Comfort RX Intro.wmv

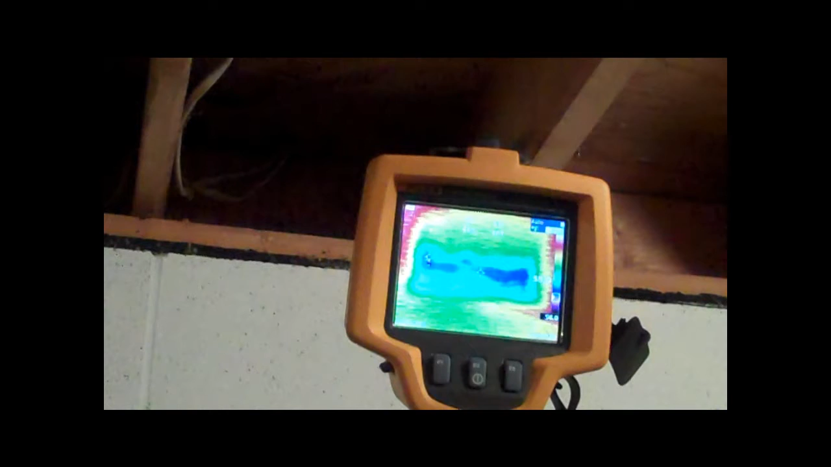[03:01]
Right now we're in the basement of the house aimed at the rim joist of the house. And as you can see, wherever there's a dark blue or even purple color, that's where cold air is being drawn in through the rim joist.
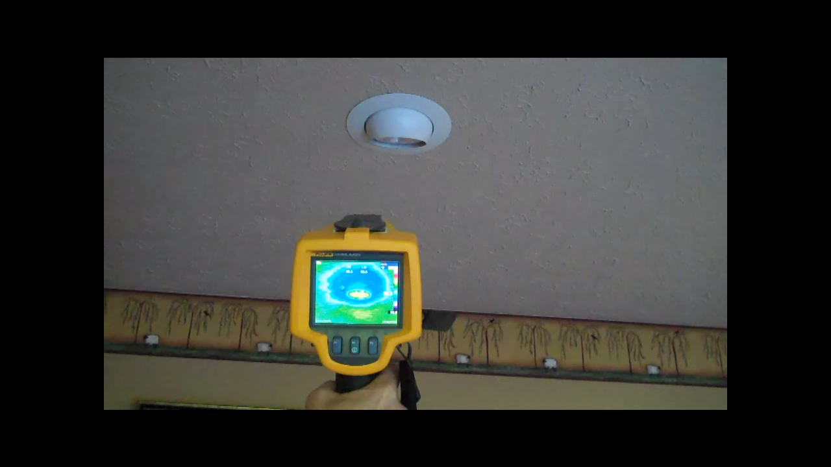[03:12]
Another good example of the thermal imaging camera is aiming at this canned light. As you can see, wherever the dark blue is, that's where air is infiltrating through that canned light from the ceiling.